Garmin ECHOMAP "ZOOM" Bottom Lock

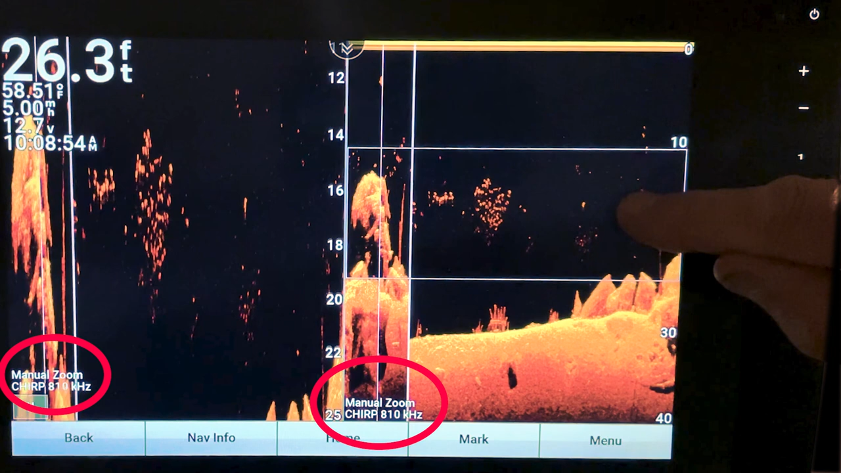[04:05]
On screen: depth 26.3 ft, water 58.51°F
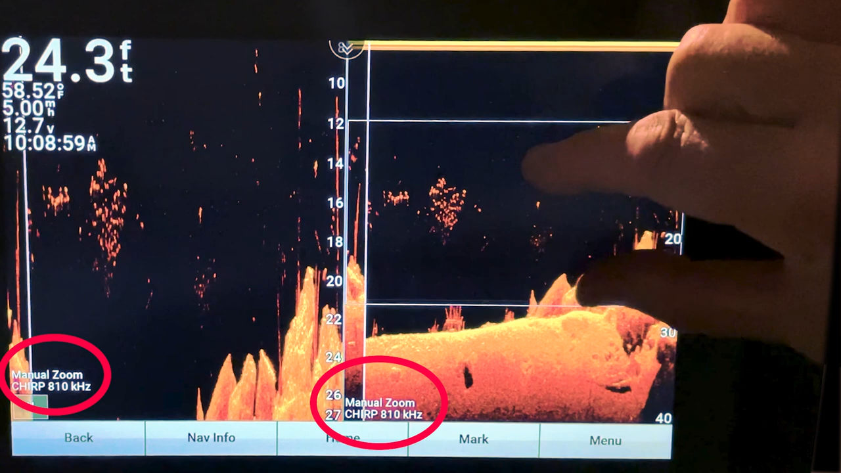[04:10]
On screen: depth 24.3 ft, water 58.52°F
and you can also adjust the span with your fingers
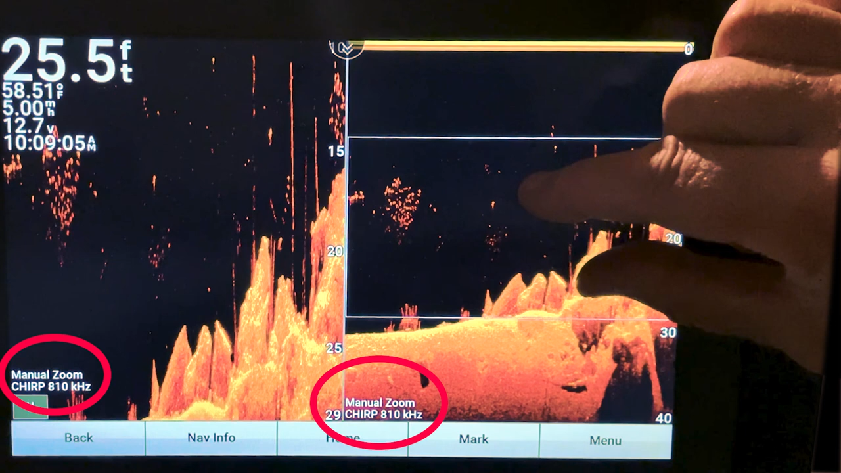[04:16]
On screen: depth 25.5 ft, water 58.51°F
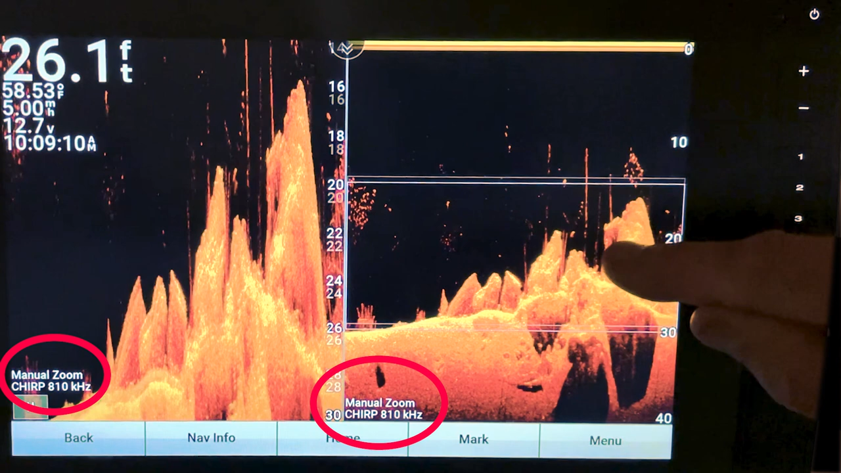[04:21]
On screen: depth 26.1 ft, water 58.53°F
so that's not a bad option either i kind of i kind of like that option as well
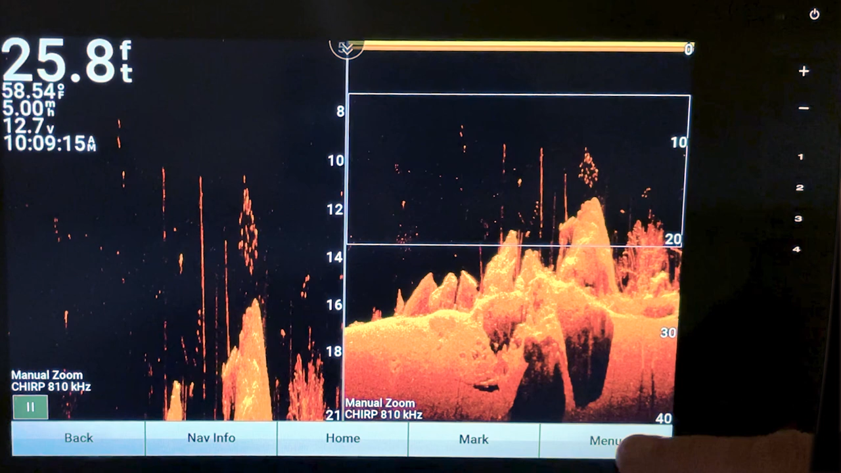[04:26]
On screen: depth 25.8 ft, water 58.54°F, speed 5.00 mph
but i'm really wanting to just focus on the bottom
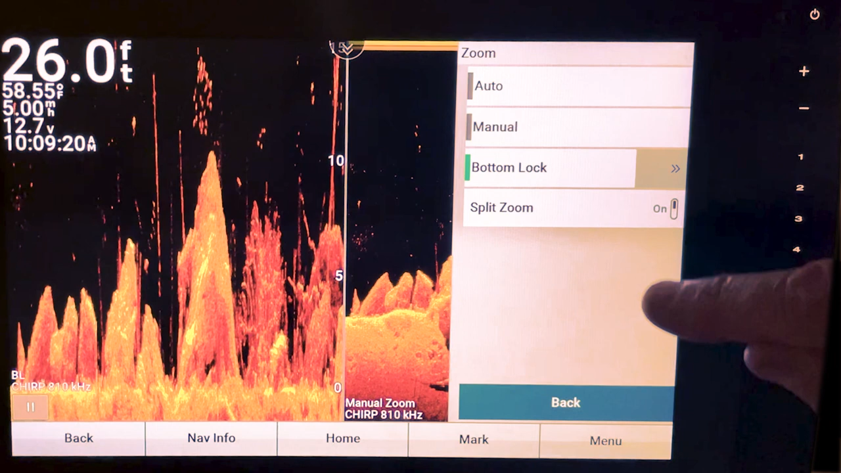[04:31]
On screen: depth 26.0 ft, water 58.55°F
hit that bottom lock with that split zoom and that's a pretty good screen there now you can go to auto
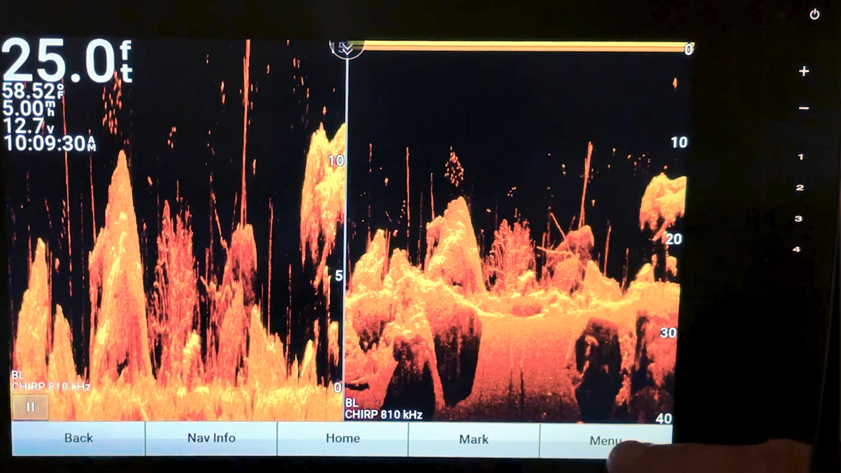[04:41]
On screen: depth 25.0 ft, water 58.52°F
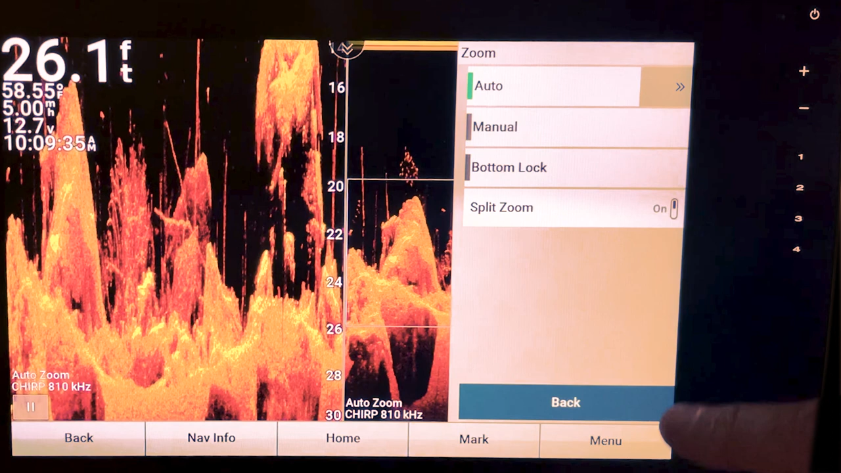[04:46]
On screen: depth 26.1 ft, water 58.55°F
and that's okay too but that screen will be bouncing around on you a little bit
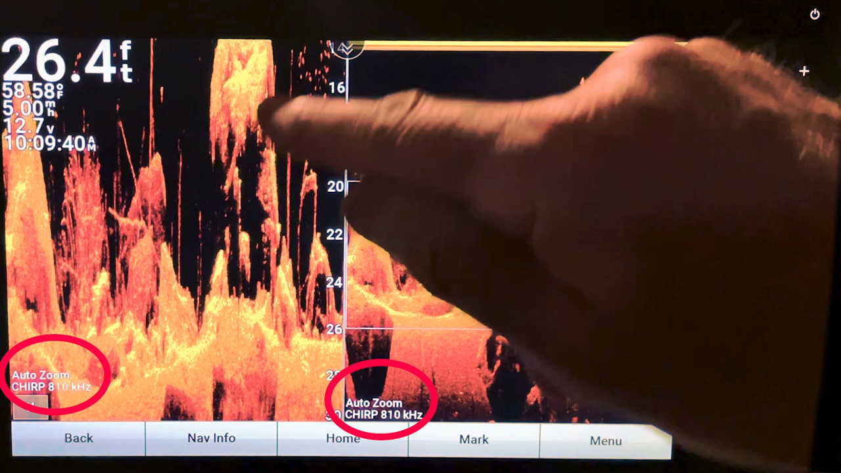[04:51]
On screen: depth 26.4 ft, water 58.58°F
this particular simulator file doesn't have a lot of change in the bottom depth
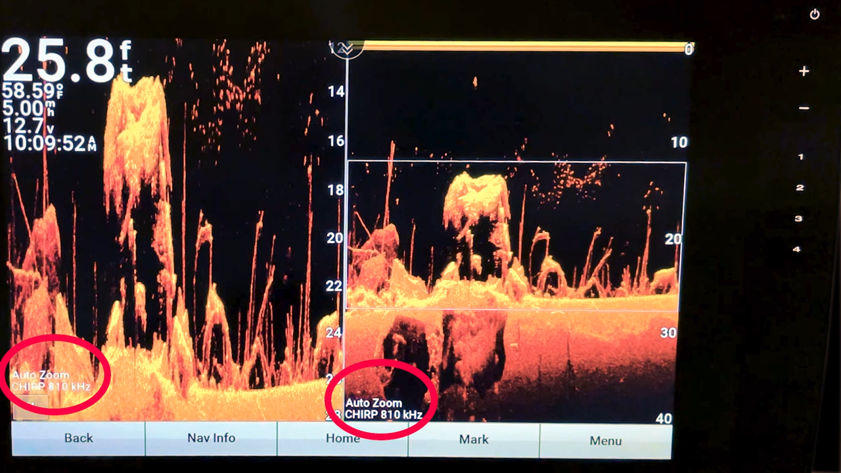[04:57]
On screen: depth 25.8 ft, water 58.59°F
but for simplicity just to get started with the
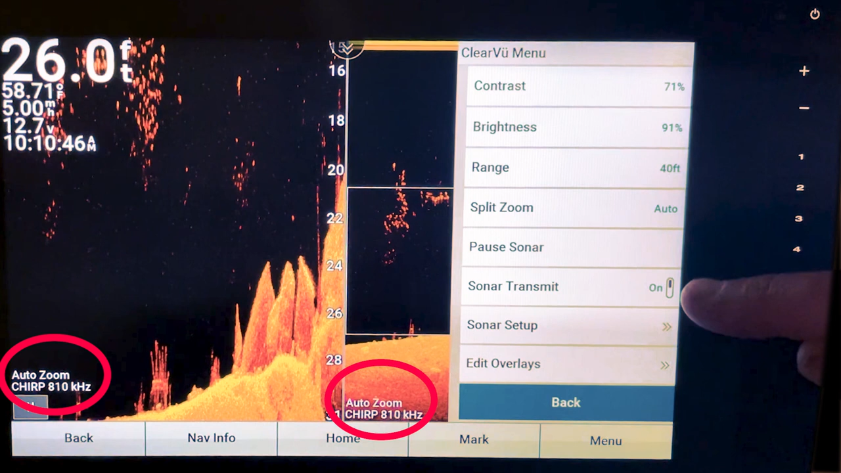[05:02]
On screen: depth 26.0 ft, water 58.71°F
split zoom i like putting it in either bottom lock
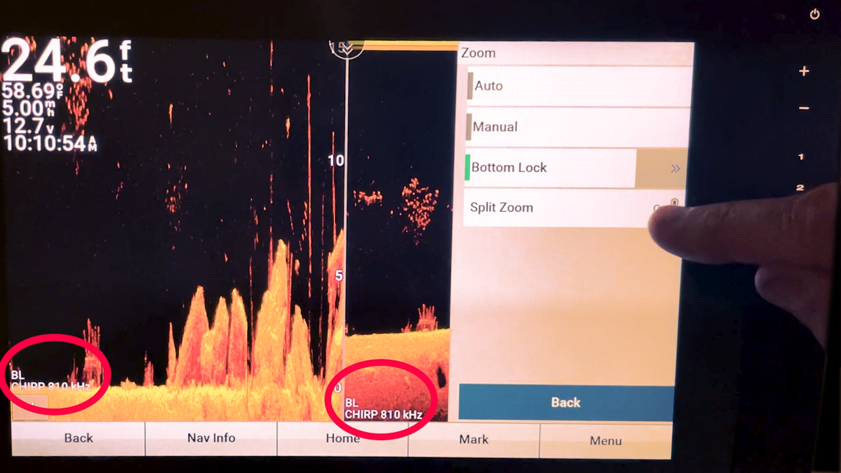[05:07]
On screen: depth 24.6 ft, water 58.69°F
now i did that for a reason if you notice when you're on bottom lock this is all flat
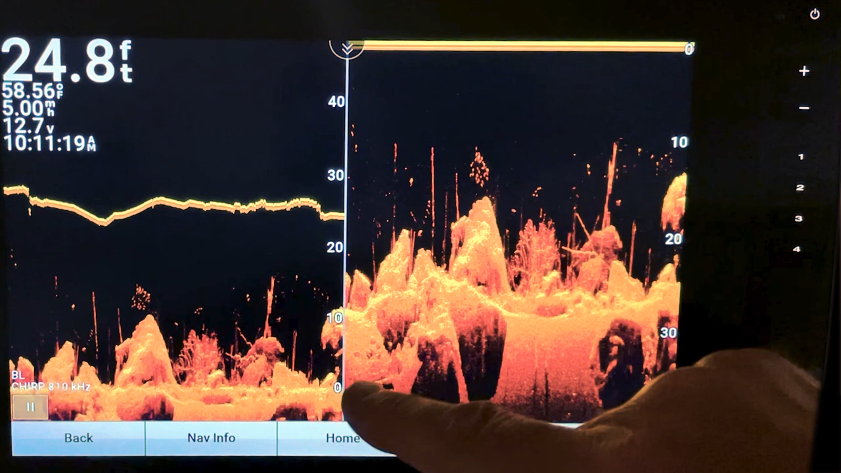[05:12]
On screen: depth 24.8 ft, water 58.56°F
it doesn't show any contours that's the top of your water line up here
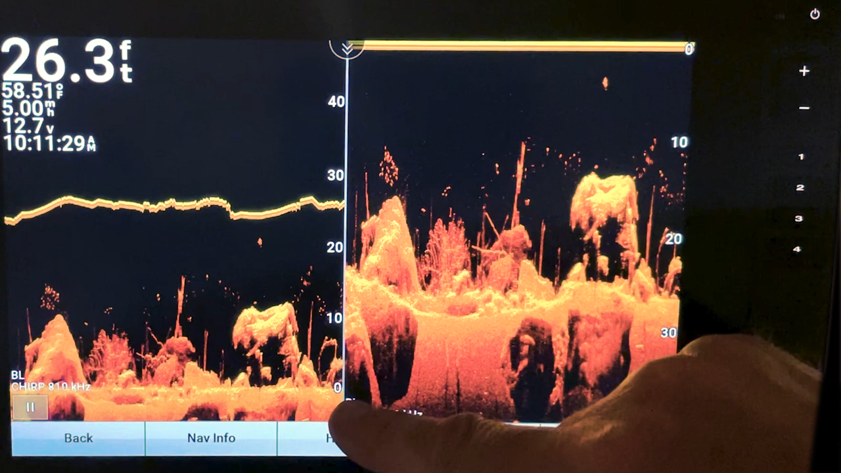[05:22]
On screen: depth 26.3 ft, water 58.51°F
and also notice your numbers are inverted zero is down here at the bottom where on this side the zero is up here at the top
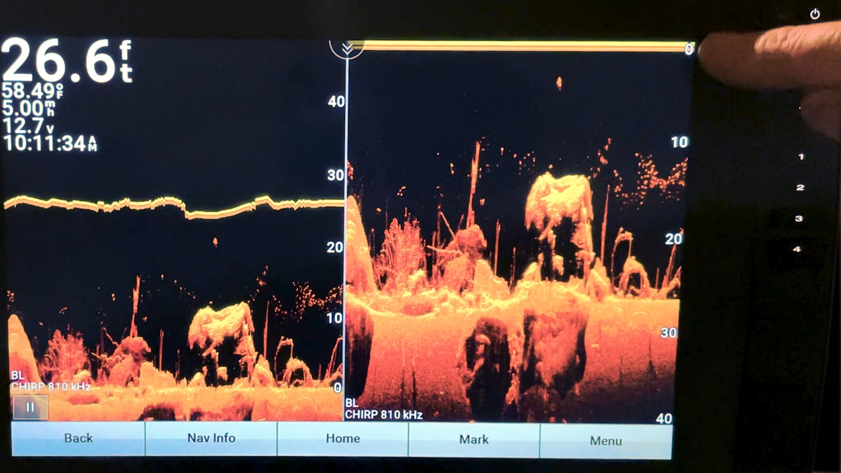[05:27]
On screen: depth 26.6 ft, water 58.49°F, speed 5.00 mph
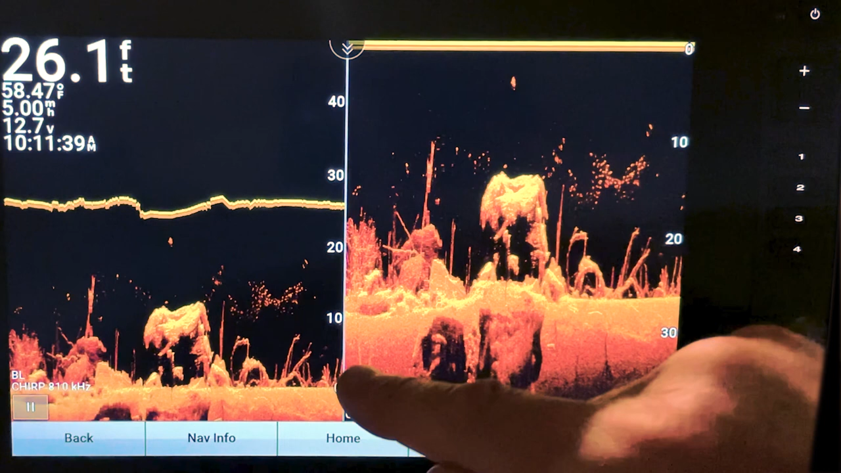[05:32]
On screen: depth 26.1 ft, water 58.47°F
so this is basically showing you a flat bottom with no contours
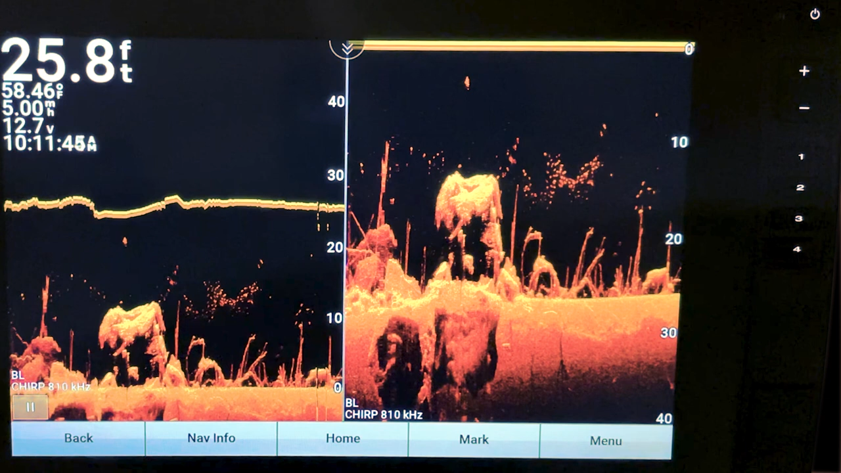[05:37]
On screen: depth 25.8 ft, water 58.46°F
that's the difference in the bottom lock